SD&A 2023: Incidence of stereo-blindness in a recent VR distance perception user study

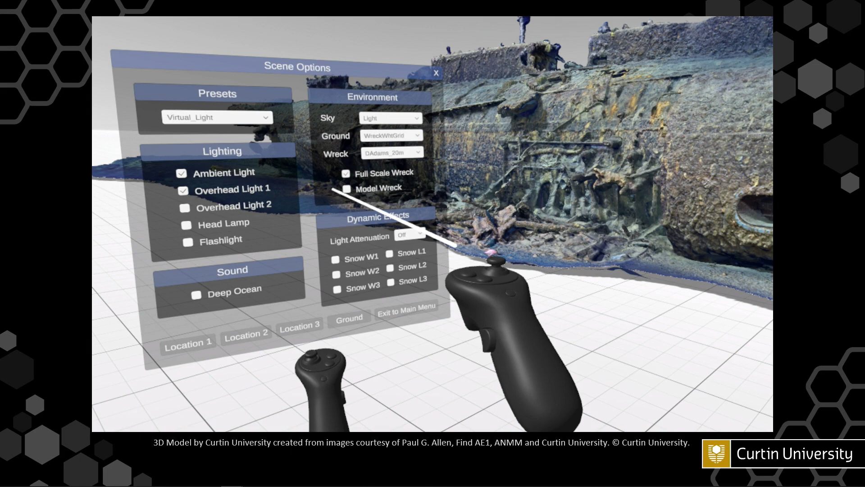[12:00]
And you can also set the type of lighting used in the scene, sound, and also dynamic effects such as the light attenuation and the types of marine snow that are shown in the virtual environment. And here it shows the controllers that are able to pick and click those various controls. So in this first user study, we've had 81 participants.